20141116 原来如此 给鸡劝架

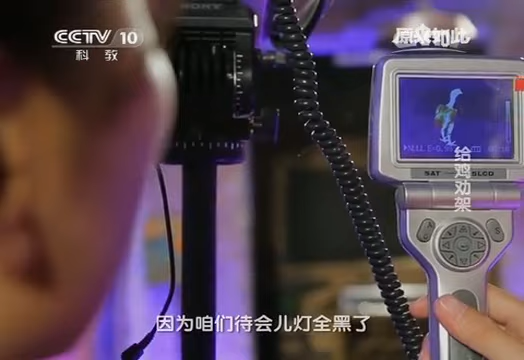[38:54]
红外热相仪专门观测它的温度因为咱们待会儿灯全黑了我们俩看不见他们
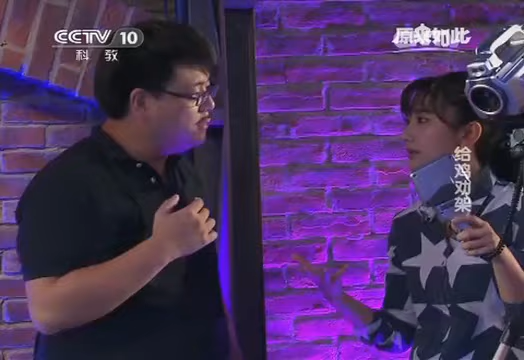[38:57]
俩了所以得要用这个红外热相仪来看他们的运动状态
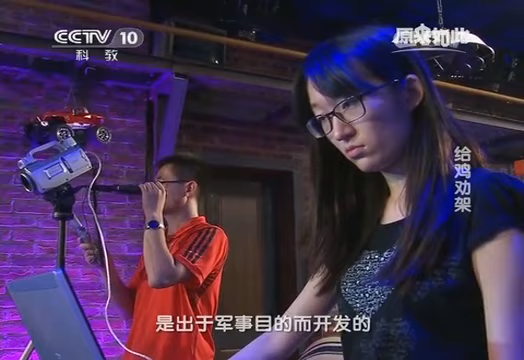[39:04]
红外热相仪最早是出于军事目的而开发的它利用扫描热成像技术进行温度分析
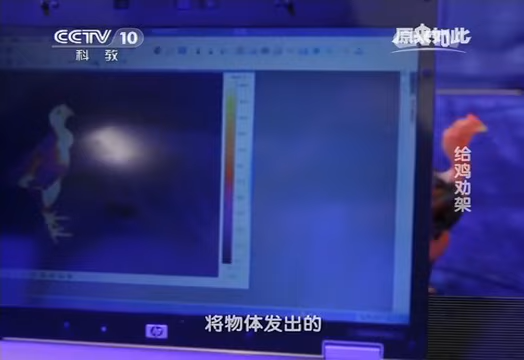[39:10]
将物体发出的不可见红外能量转化为可见的热图像我手进来以后跟它 跟机的颜色不一样你别动 你别动现在差不多是36.
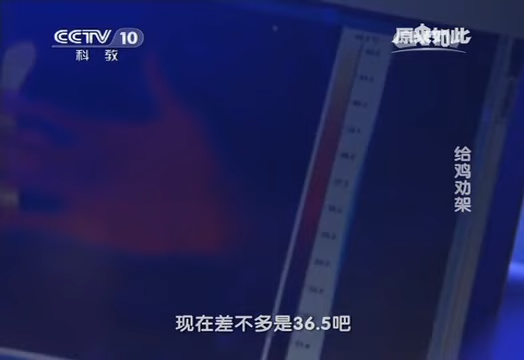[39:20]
5吧是吧 回到37的
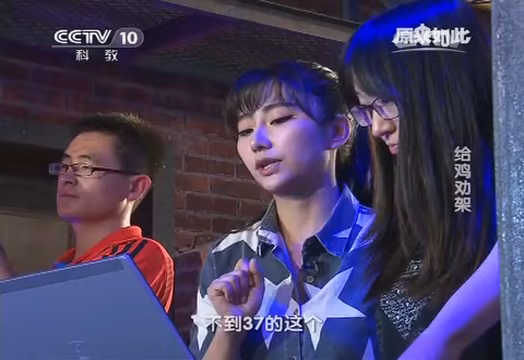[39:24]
这挺有意思我的手颜色比它明天要浅对啊 你的它的体温多高啊
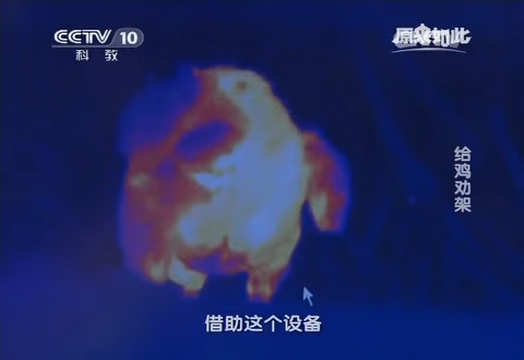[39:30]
借助这个设备即使在黑灯的情况下验证者们也能够观察到斗鸡的行为